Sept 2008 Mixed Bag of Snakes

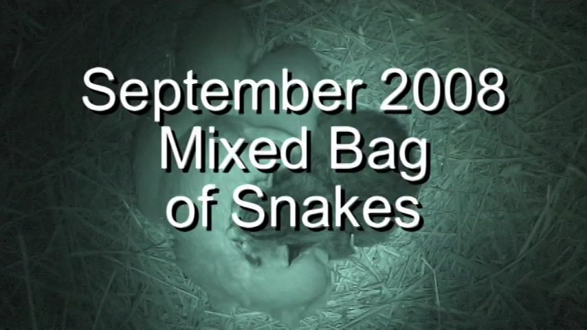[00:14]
Look what I just found. Brand new kitties.
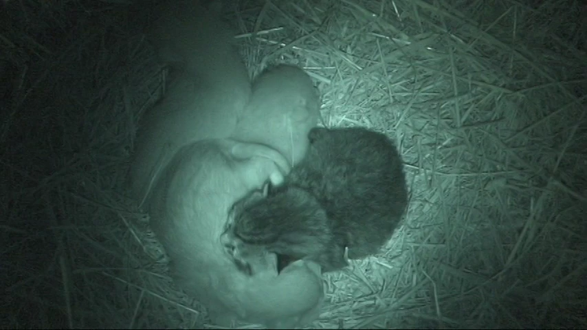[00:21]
Aren't they cute? Looks like three orange ones and a tiger. Very cool. I like kitties almost as much as I like snakes. So this is very nice.